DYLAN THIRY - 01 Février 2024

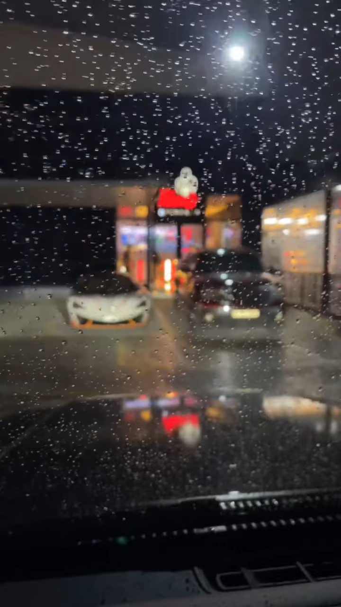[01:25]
Vous vous rendez vraiment pas compte? C'est un truc de ouf qu'il pleuve comme ça à Dubaï. Non, vraiment.